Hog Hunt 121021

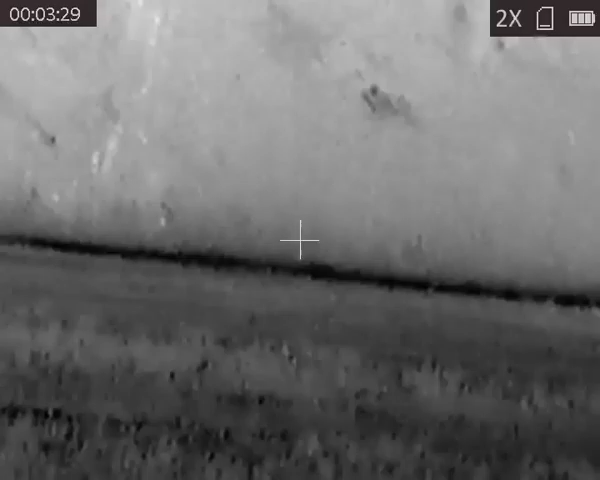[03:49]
Ooh, that's a big nasty one. Shot it
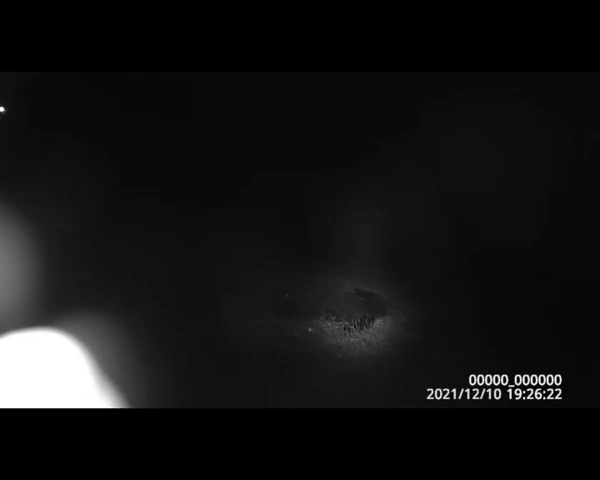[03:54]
nice. Yeah, my first shot was turning away.
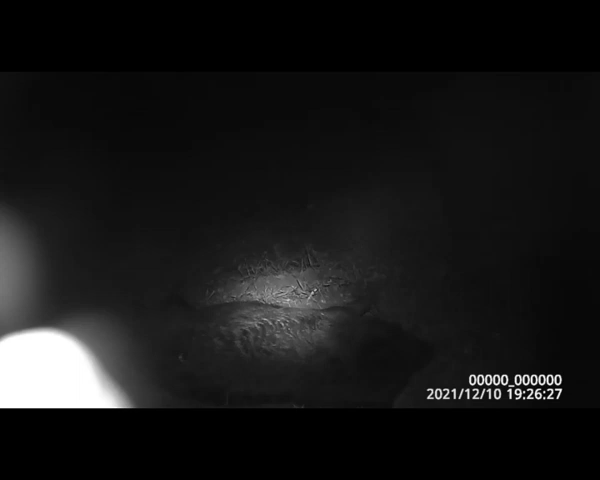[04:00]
Oh.
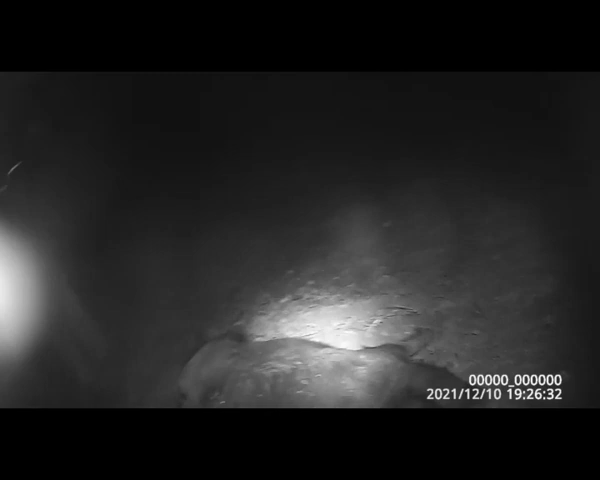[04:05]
Hairy woolly one.
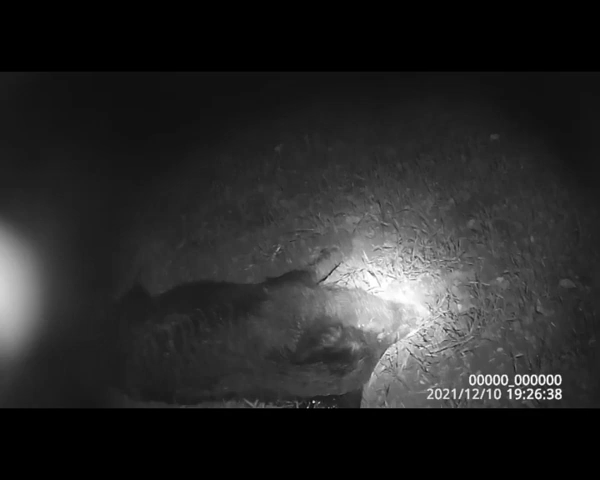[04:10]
That's, well, it's bleeding out its head. He got to be shot somewhere else.
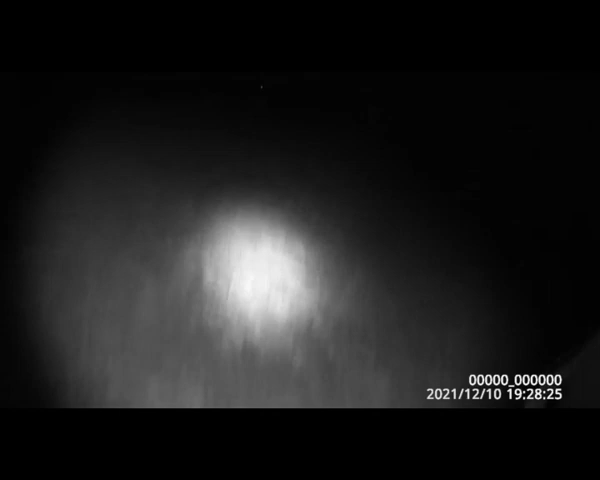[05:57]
We gotta go collect them and then look. Okay.
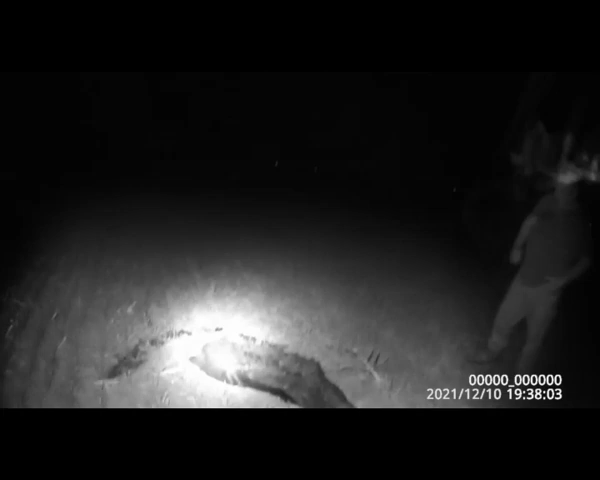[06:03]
This is the second hog. The second and third hog that we're showing you right here, they were in the first shooting incident.
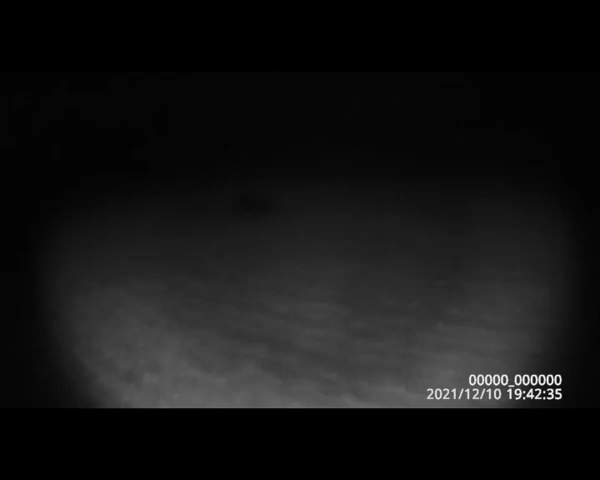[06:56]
Actually, it was the first one shot. Ought to be a big pig.
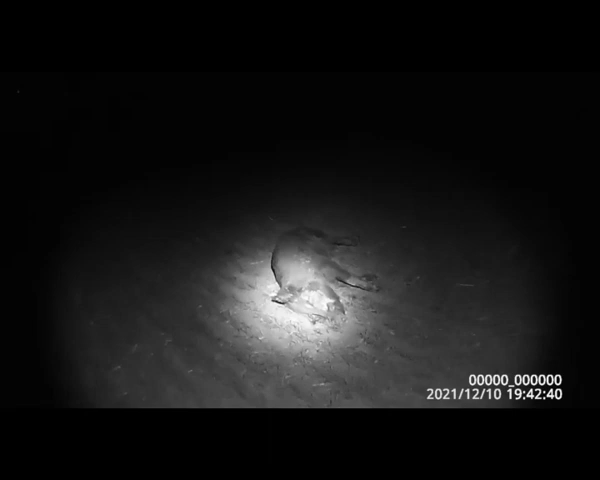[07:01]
Oh, yeah. Big old boar. Dang, what happened?
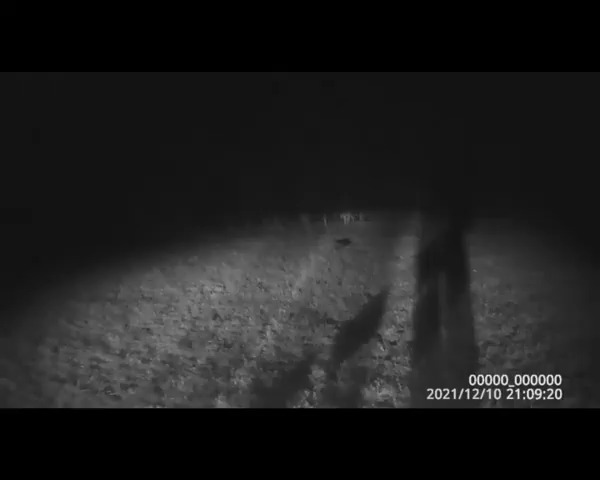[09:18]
Hey, we just got into a group of about 25 hogs. They smelled us, started moving on us, and we got one here still alive.
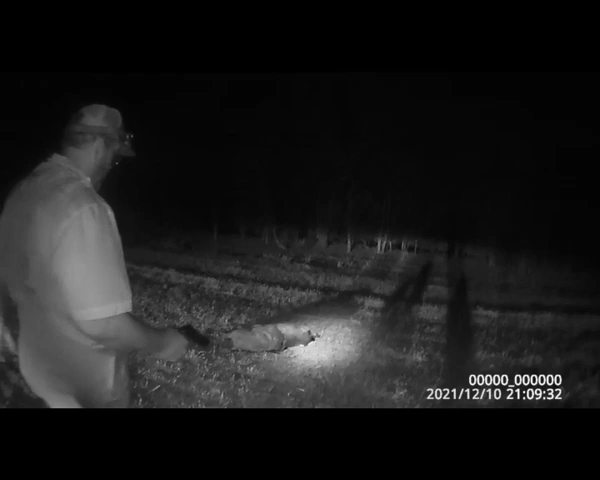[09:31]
I think Danny's going to go ahead and put the coup de grace on it. That's done there. Oh man, that sucker's loud. Yep.
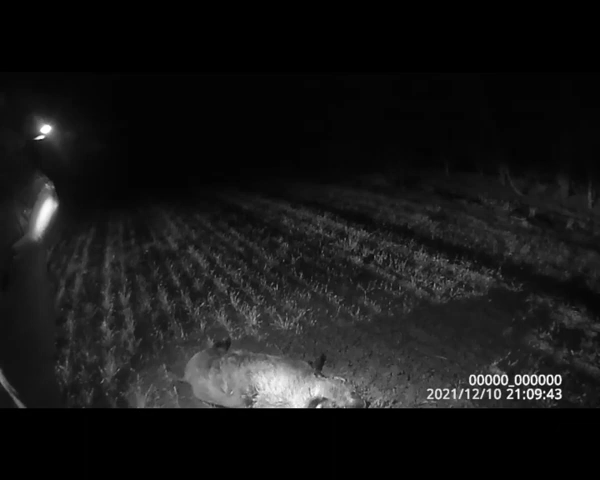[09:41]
45 works good. Now, I saw something else back that way. Yeah.
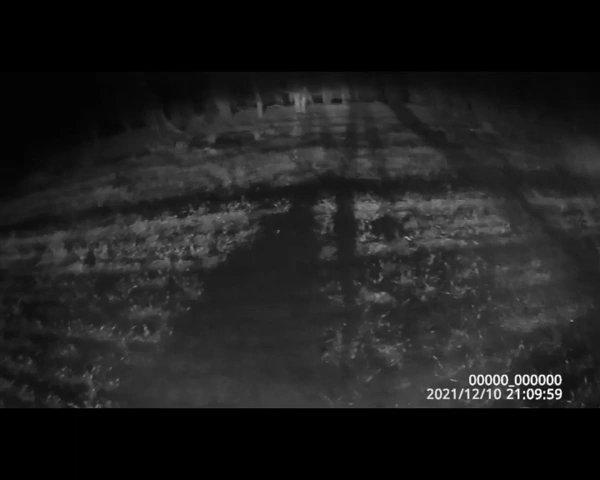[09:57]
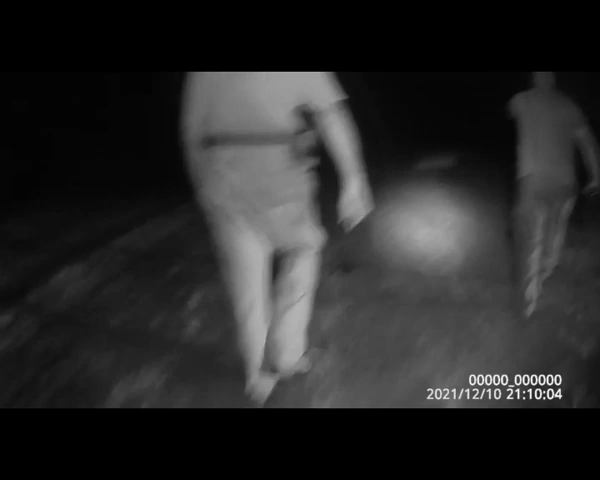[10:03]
Hogs. Diana have a damn, you almost missed that one.
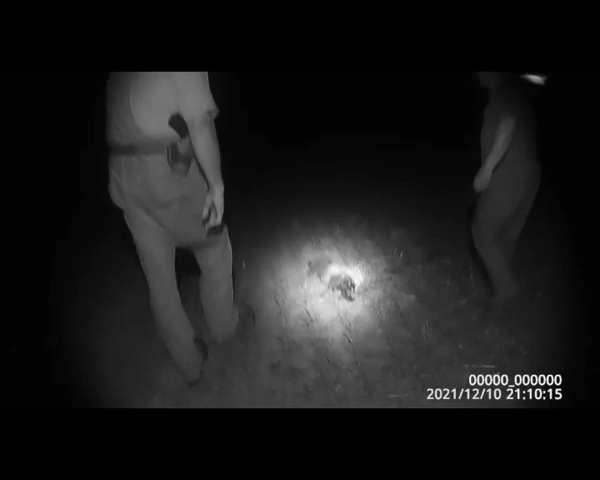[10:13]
That's jackrabbit size. Texas heart shot.
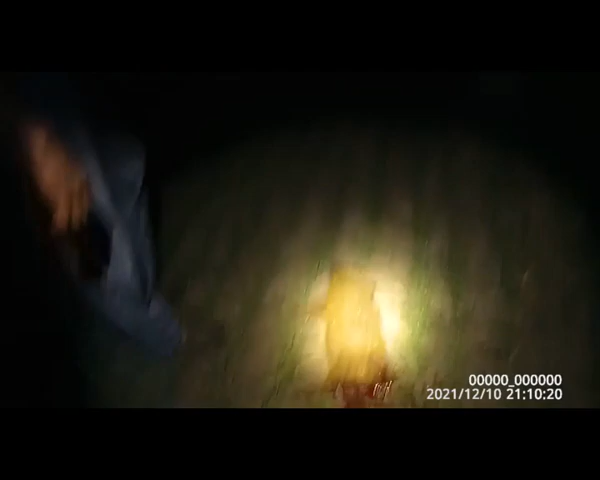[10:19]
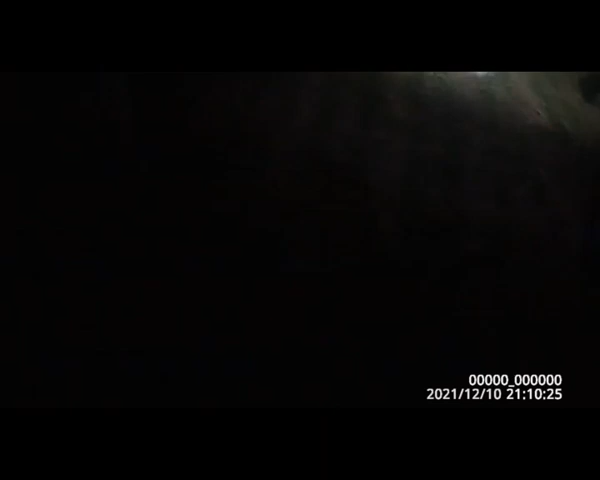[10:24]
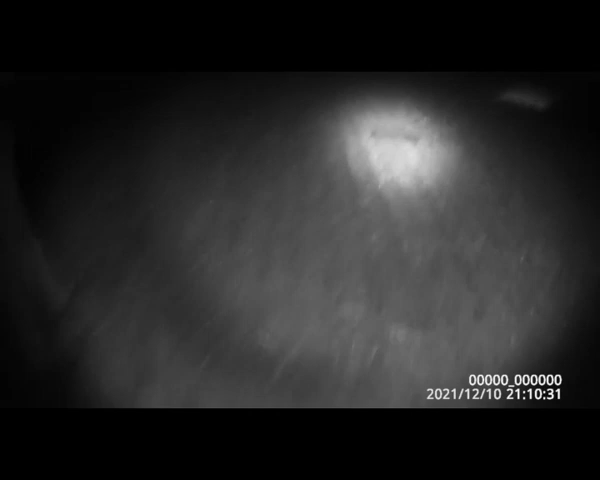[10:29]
Well, that still got stripes on it. Lungs.